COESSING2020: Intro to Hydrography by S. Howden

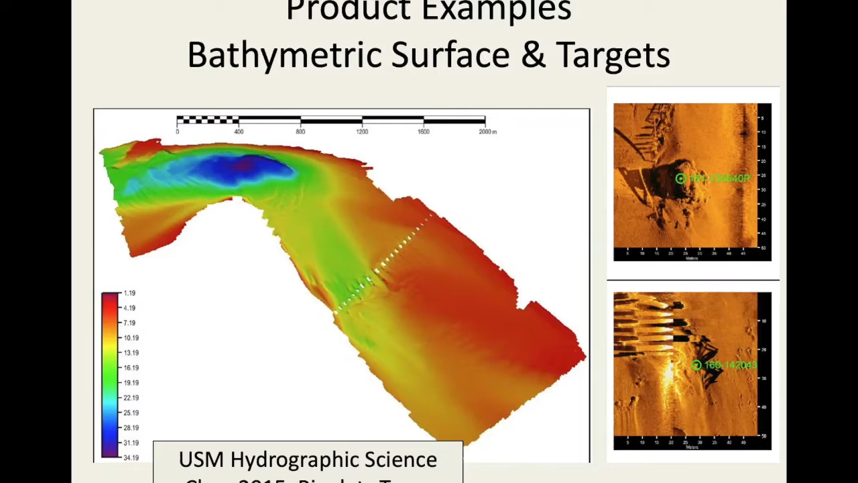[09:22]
people doing fisheries, where this hole, this deep hole here in this channel is important. And it's also important for nautical charts. So here's an example of a nautical chart on the left, and on the right is the underlying bathymetric data.